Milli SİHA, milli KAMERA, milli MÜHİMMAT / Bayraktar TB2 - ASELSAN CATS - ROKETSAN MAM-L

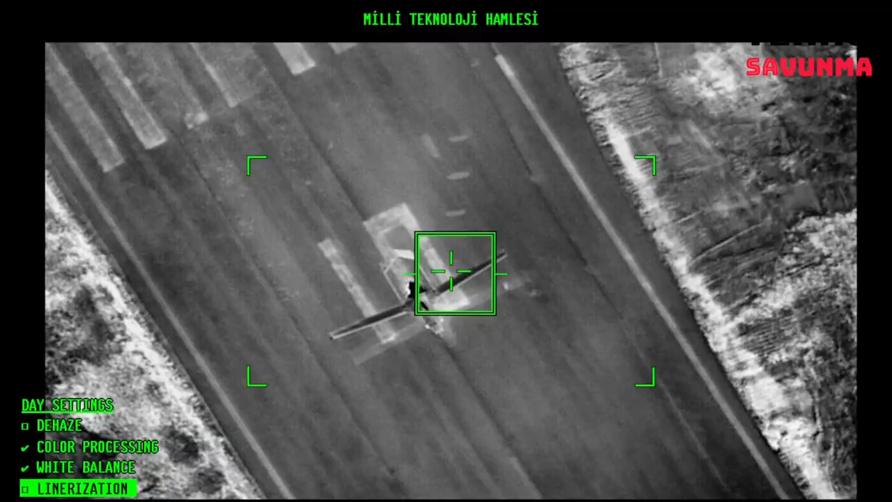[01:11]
İHA ve SİHA'larda milli kamera kullanımına yönelik çok önemli bir adım attı.